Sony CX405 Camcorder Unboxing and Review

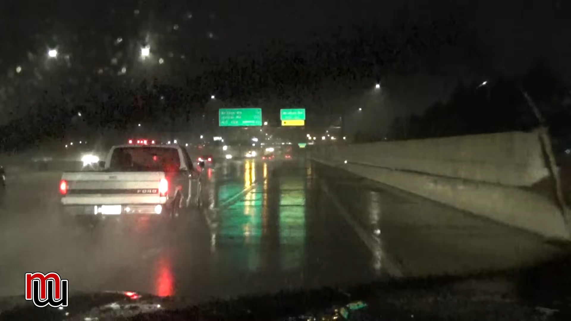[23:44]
All right, it's late at night. It's really dark out.